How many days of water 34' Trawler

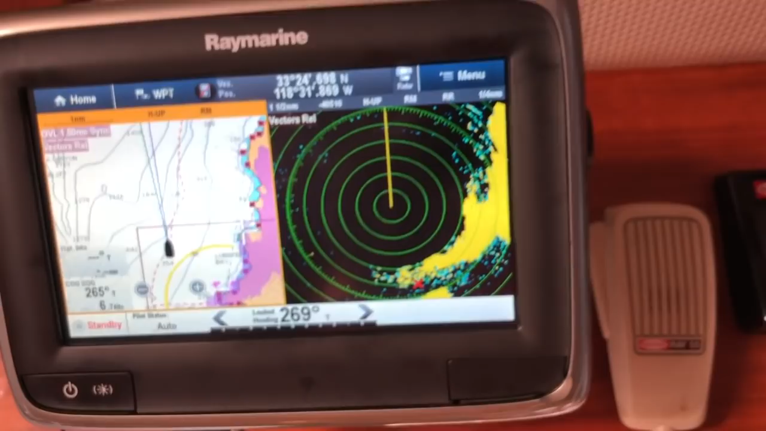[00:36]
up some more sea room between us and the lee shore.
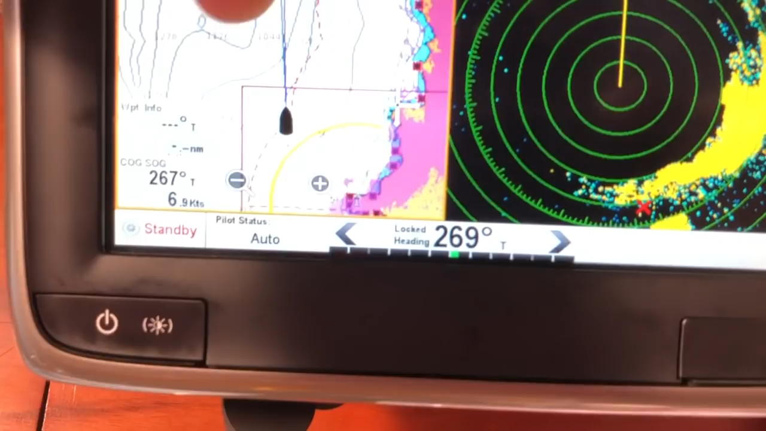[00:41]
The wind sort of, let's see, yeah, it's doing that.
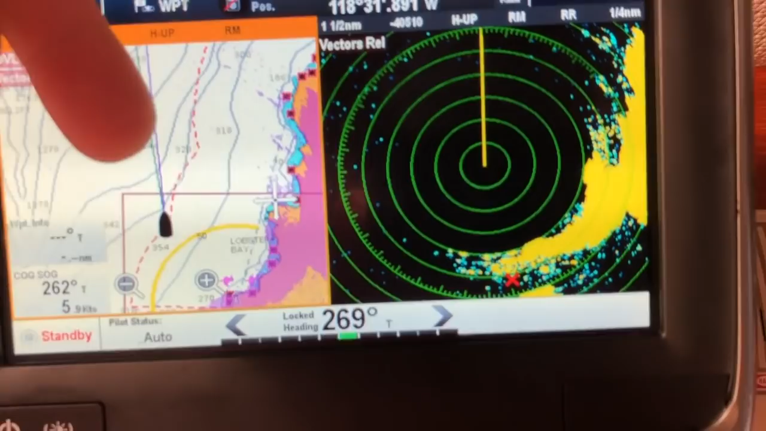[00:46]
So I wanna get a couple miles between us and land in case we have engine trouble. We got some options to troubleshoot and call for help. If we break down before we end up into the cliffs here, I think there's very limited options to get the anchor set before you're in the breaking surf, just because it's super deep right up to the shoreline. See, like right now, according to the chart, we're at about 350 feet.
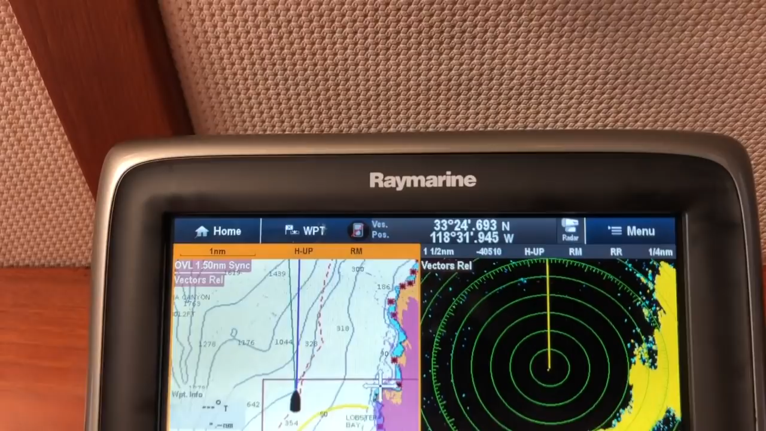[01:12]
I have my chart set to feet, not fathoms.
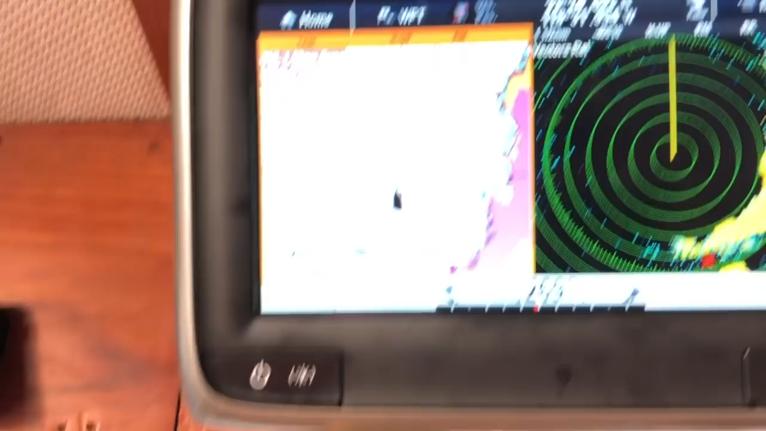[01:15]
Yeah, feet, 350 feet right here. And right up along the shoreline here, you got, you know, 186 feet, 270.